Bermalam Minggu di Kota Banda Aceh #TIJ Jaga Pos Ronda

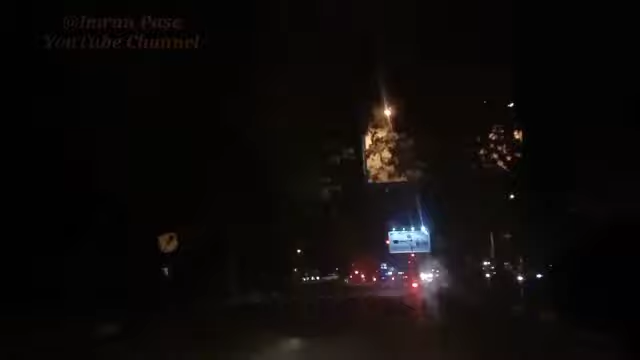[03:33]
kita ini sudah sampai di simpang BPKP kita belok kiri saja di simpang BPKP ya belok kiri saja biar cepat kita
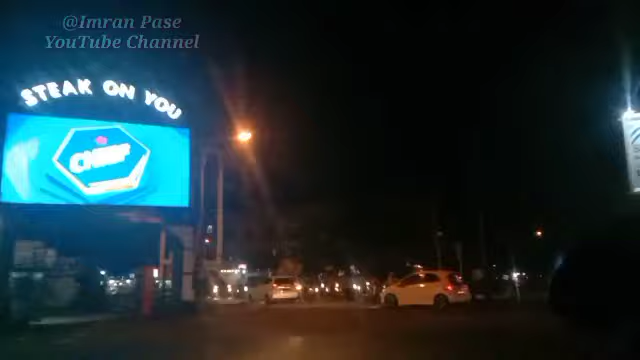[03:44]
mau memantau bagaimana suasana malam minggu di pusat kota nah sudah jam 11
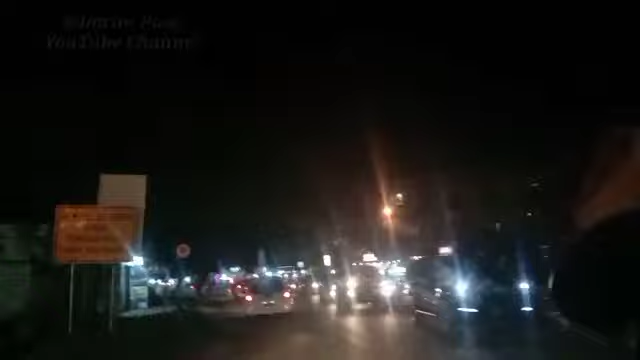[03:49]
malam tidak sudah sampai di lambuk lambuk ya lambuk
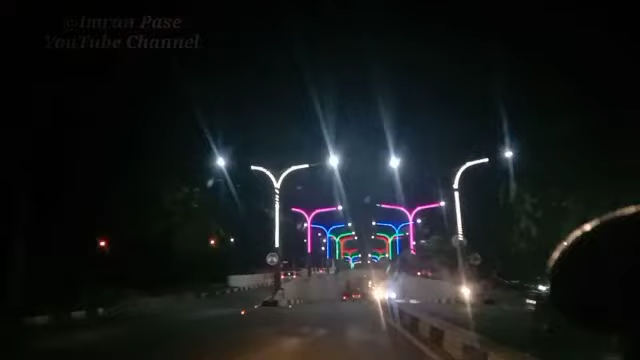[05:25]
merusak masa depan anda tentunya ya hati-hati Oke teman-teman kita memasuki terowongan ini ya terowongan penyebrangan Berawih ya Berawih ini tembus ke Kukta Alam lalu belok kiri Simpang
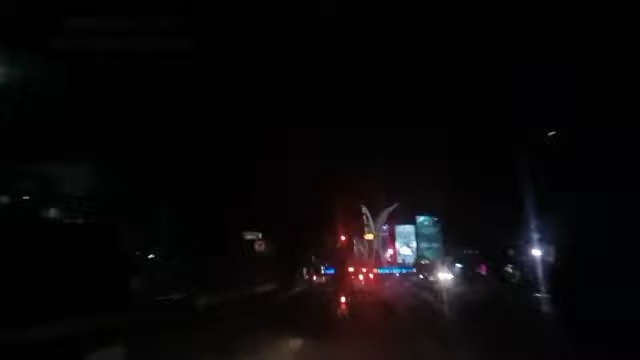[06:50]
Aceh kita sudah sampai di Sipang 5 seperti biasa kita belok kiri saja ya kita belok kiri langsung ke arah kota pusat kota
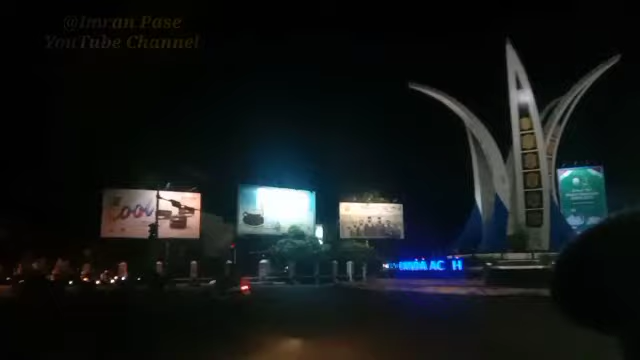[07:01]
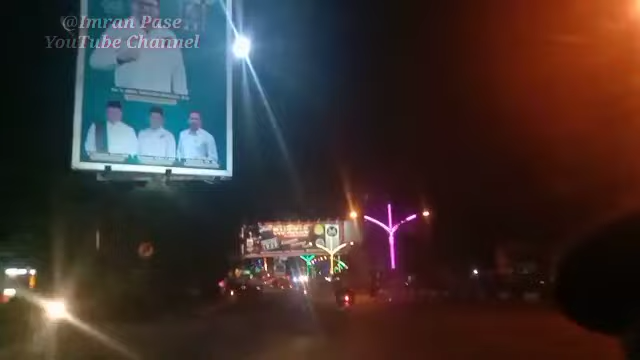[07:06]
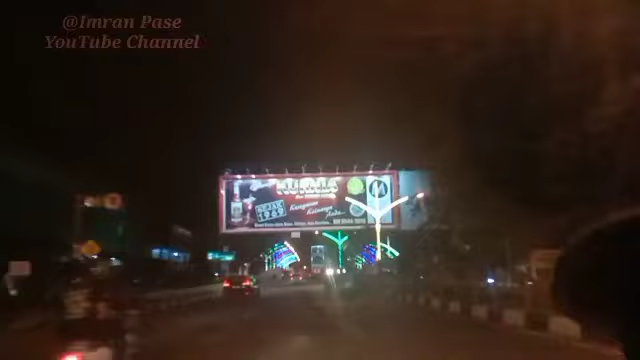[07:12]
sudah jam 11 masih rame-rame biasa di jembatan ini ini adalah jembatan PP benti pira ya jembatan ini ada komunitas komunitas Roma Irama ada di sini kalau sore hari komunitas mobil mobil apa itu mobil-mobil zaman ada di sini mobil sedan komunitas reking pokoknya semua komunitas
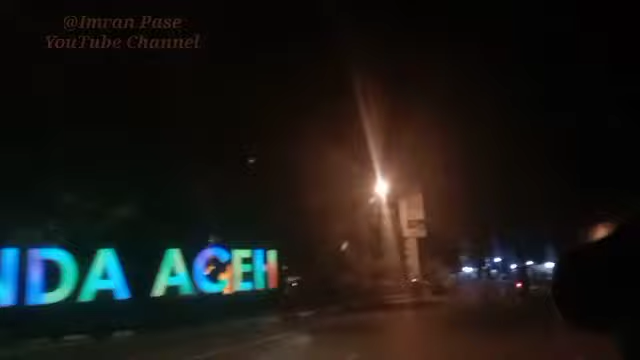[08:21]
kantor Odin ya Odin nah ini ada Mas Kiraya pas di depan Mas Kiraya kita jalan aja pelan-pelan teman-teman ya yang mau menikmati mungkin semangat pemandangan suasana malam
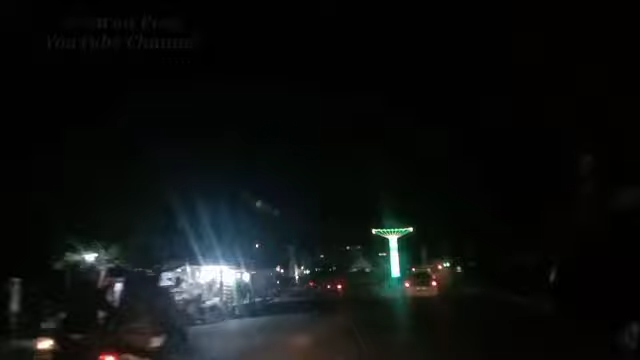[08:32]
di kota Bandar Aceh ya seperti inilah teman-teman mohon maaf konten malam ini
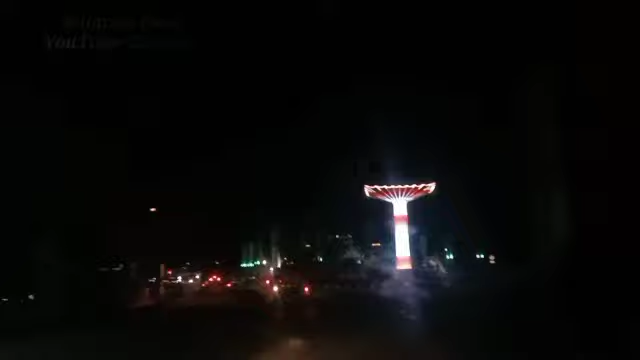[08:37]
ya konten kita jalan-jalan saja ya kita jalan-jalan karena mau kita kantor TJ takut nanti TJ nya marah-marah ya seperti ini aja oke kita belok
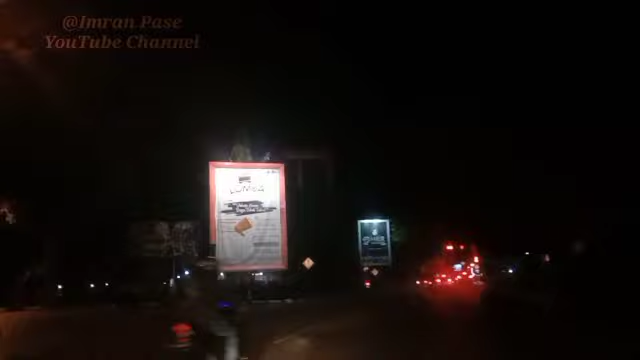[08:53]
kiri aja belok kiri nanti kita lihat lagi Mas Kiraya ini di depan kita ini taman namanya dulu Taman Sari di sebelah kanan ini bekas hotel Aceh hotel yang pernah di nginap oleh Bung Karno di tahun tahun tahun berapa saya udah lupa tahun 48 tahun 46 di awal kemerdekaan pokoknya ya di sebelah kiri
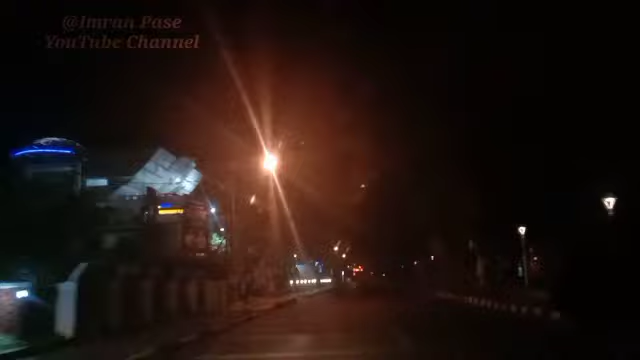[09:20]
kita ada kantor wali kota kantor wali kota bandar Aceh sebelah kiri kantornya kayak ini ya kayak kapal laut gitu ya selamat selamat bermalam minggu bagi subscriber Imran Paseh yang masih muda-muda ya selamat bermalam minggu hati-hati jangan lupa bawa sim jangan lupa pakai helm yang naik motor ya kalau sudah laut malam silahkan pulang bawa pulang anak orang ya hahaha ok
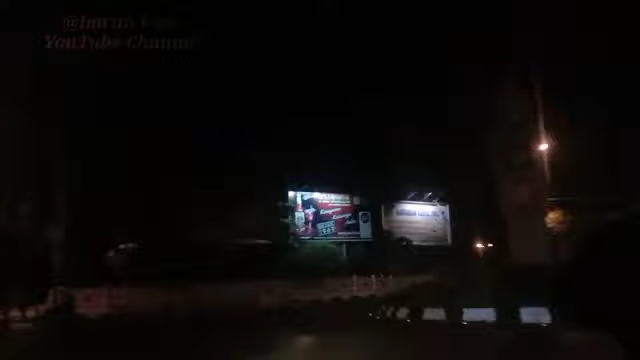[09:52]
kita lewat sini saja ya Simpang BNI di depan nanti ada Mesium Tsunami ya ada Mesium Tsunami jalan ini namanya Jalan Uleli ataupun Uleli jalan menuju Pelabuhan Pelabuhan Uleli Pelabuhan penyeberangan ke Pulau
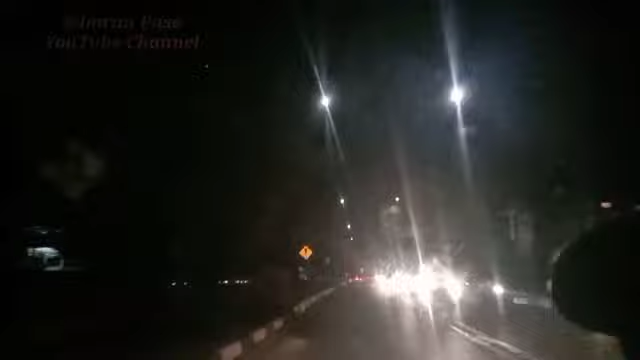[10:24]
Sabang ini jalan ini lurus saja sampai ke Pelabuhan di sebelah kiri kita Mesium Tsunami mungkin tidak nampak di kamera ya karena lampunya sedikit gelap ya di sebelah kiri kita Mesium Tsunami pokoknya ini ada lagi rumah dinas Bapak Kapolda Aceh sebelah kiri sebelah kanan lapangan Lang Padang depan lagi itu ada rumah dinas Bapak Pangdam Skandar Muda
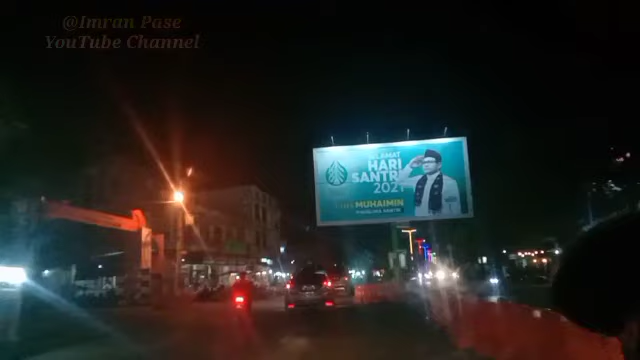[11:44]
nah ini Panglima Santri di Gus Muhaimin kita jepret oke sudah kita jepret kita tempelkan di thumbnail ya
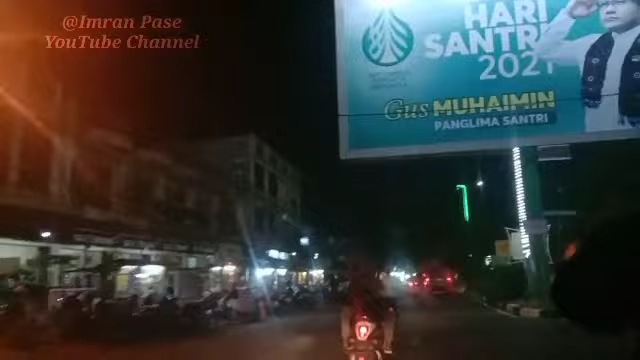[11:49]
inilah suasana malam minggu di kota Bandar Aceh teman-teman yang belum pernah berkunjung ke Aceh silahkan berkunjung
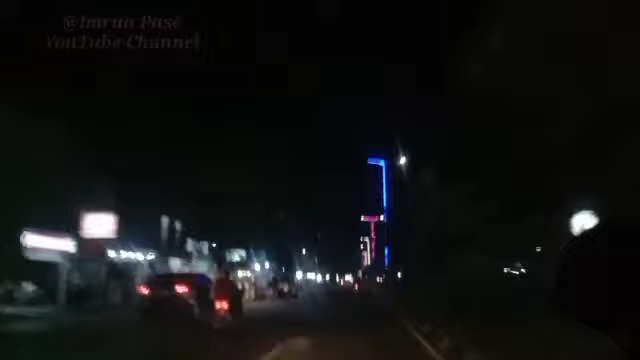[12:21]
oke kita tancap aja ini biasa disini kalau malam ini macet anak-anak muda disini bermain apa balap-balap motor malam ini nggak ada kita tancap gas aja